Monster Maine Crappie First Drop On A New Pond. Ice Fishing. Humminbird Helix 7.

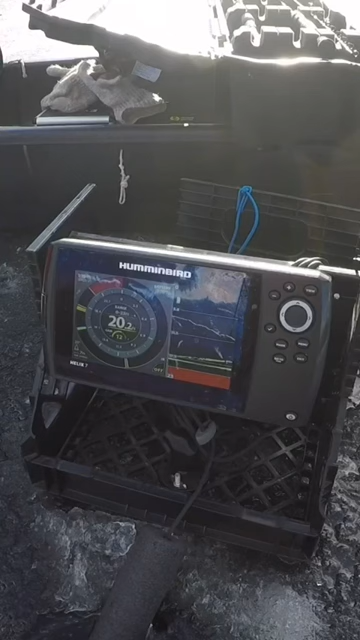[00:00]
All right, yeah, they're looking, they're coming, they're coming. All right, all right. Here we go, fish on, first drop.
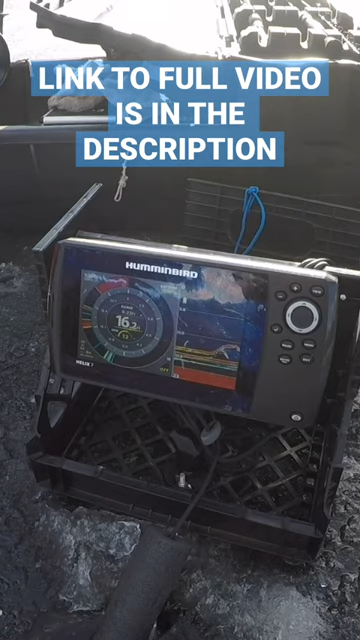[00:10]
I was just getting ready to say, um, there's so many fish down there that it's actually messing with my bottom reading.
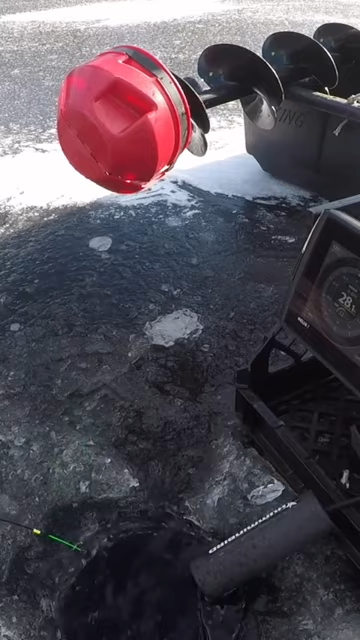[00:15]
First drop, first hole, this is a decent fish.
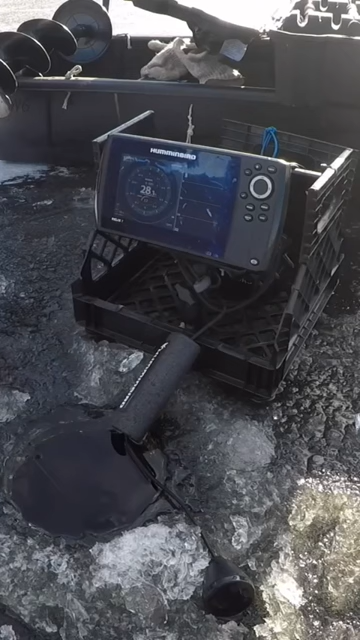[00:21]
If I had to guess, this is a bass, this is a crappie, it's going to be a big one. Oh, that's a monster crappie, monster crappie, monster, monster. Come on, nice, first drop, monster crappie.